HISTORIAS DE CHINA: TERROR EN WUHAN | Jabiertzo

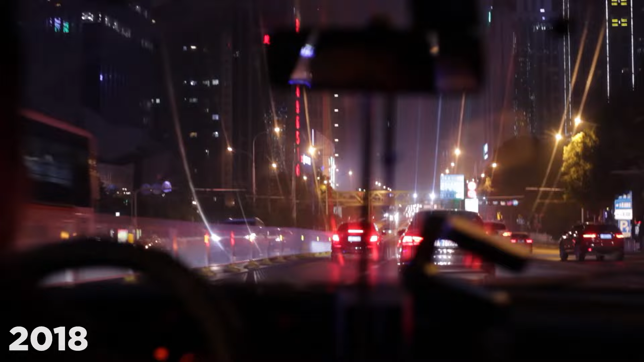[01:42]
me monté y fuimos a toda velocidad en dirección a la universidad, que yo me apañé,
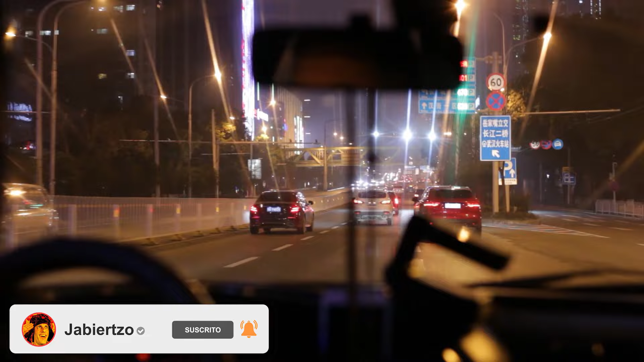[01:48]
me las apañé para explicarle al conductor mi destino con un mapa, con un mapa que tenía, porque comunicación cero, ya os lo dije.